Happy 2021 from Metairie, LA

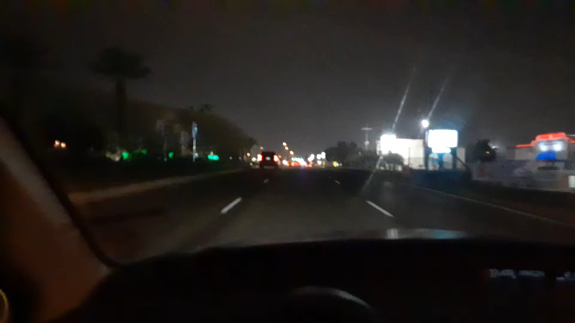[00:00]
Happy New Year everyone. Just got finished up filming at Lakeside Mall. I decided to take a ride up and down Vets and see what's going on.
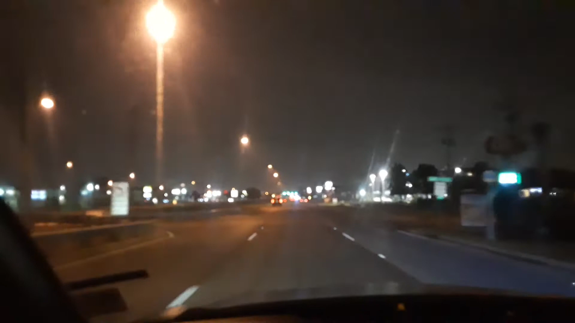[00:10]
Oh, smoke in the air. Just everywhere. Just smoke. All over. That was a lot going on for that. It was a busy display we had here. People that just lived down here doing their own thing. They're Cleary and veterans right now. Let's check out all that smoke everywhere. You'd think a building burned down.
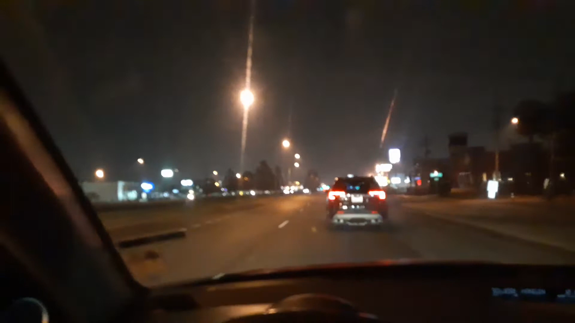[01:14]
I'm not sure what that's about. All right, veterans. Pretty much. Let's get close to them. That's pretty much a fat city now. Still have smoke everywhere.